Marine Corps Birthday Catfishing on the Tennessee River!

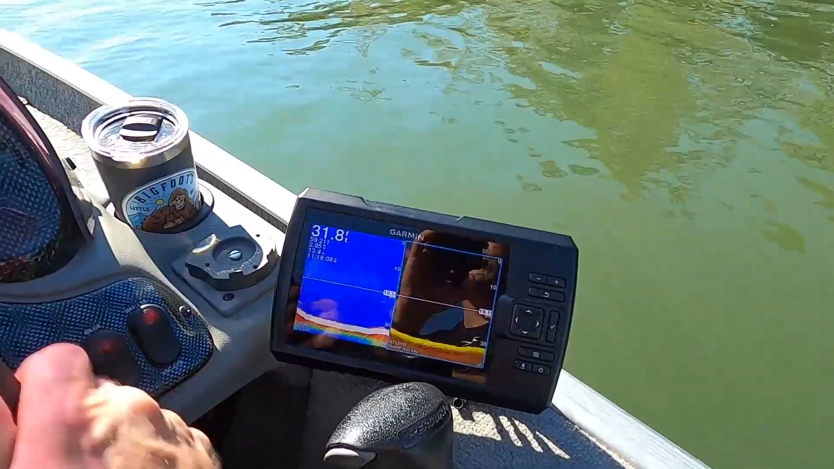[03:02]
feet of water right here so there's a steep drop on a current seam in a warm day where the atmospheric pressure is pretty high so that tells me the fish are going to be deeper now when i cross
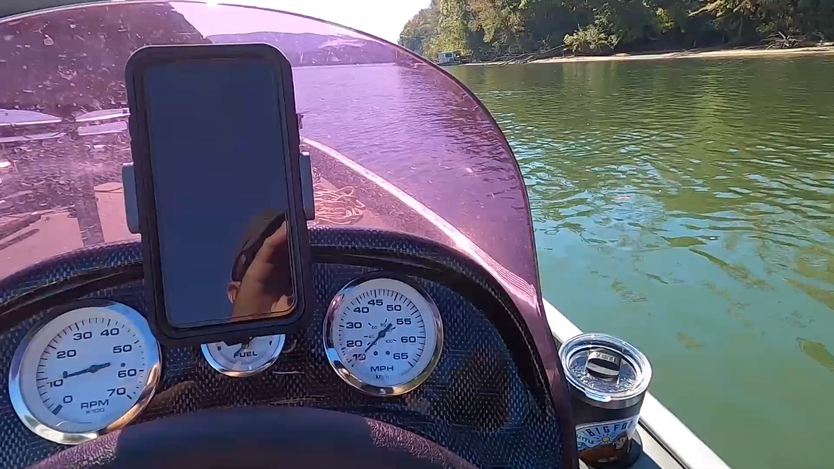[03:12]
this zone right here in this area my sonar just absolutely lit up i mean there's fit there's bait fish
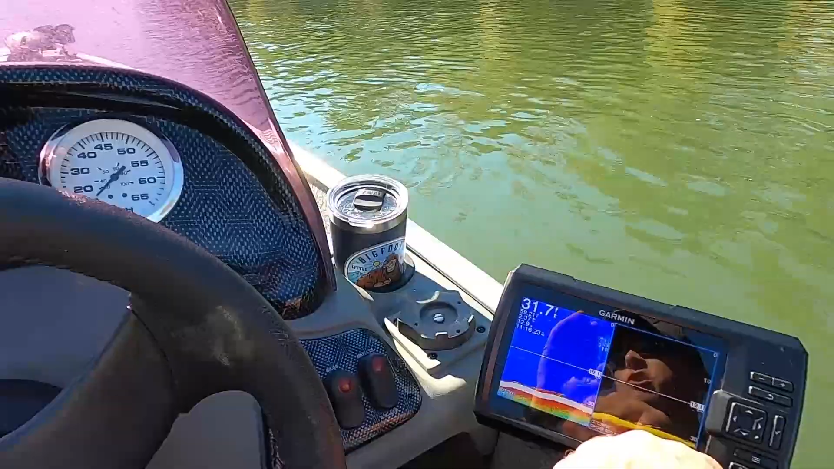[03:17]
here i can tell there's probably white bass feeding i saw a bunch of splashes out there and then i look on my sonar and underneath them
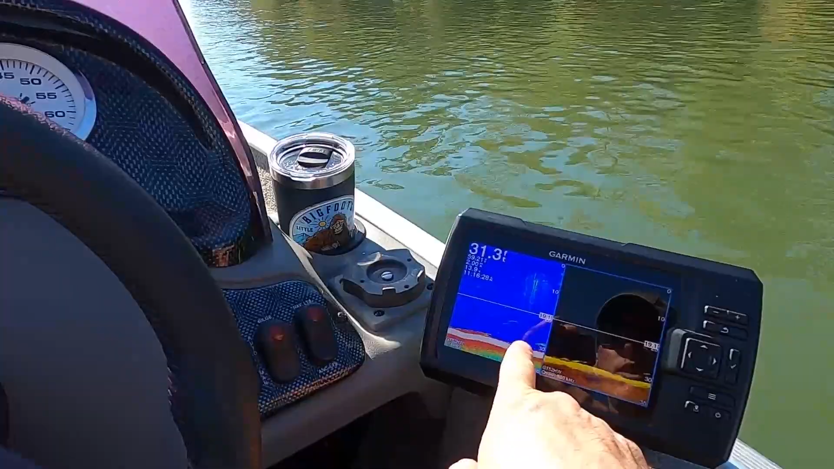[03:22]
see seeing some large signatures right there those are some catfish
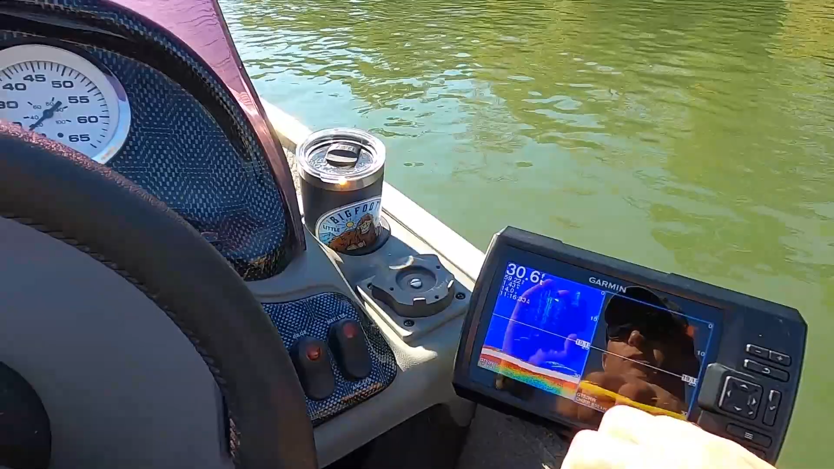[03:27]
they're they're not exactly on the bottom looks like they're a couple feet off they're suspended so we're definitely